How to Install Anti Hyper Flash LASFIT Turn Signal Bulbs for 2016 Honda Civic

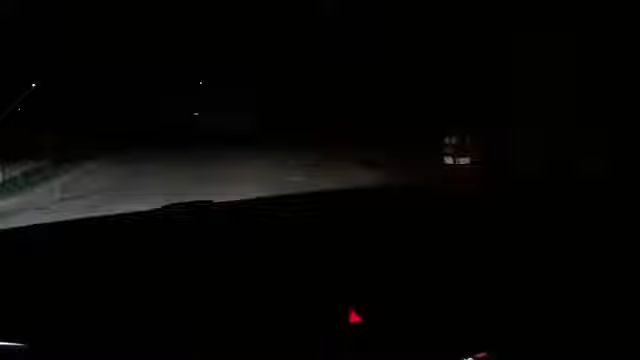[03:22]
as you can see the night time it's super bright but don't worry this is not going to blind anyone or anything because these are you know churn signals you turn it on real quick you know go to the left lane right lane or take a turn but it's not super bright as you would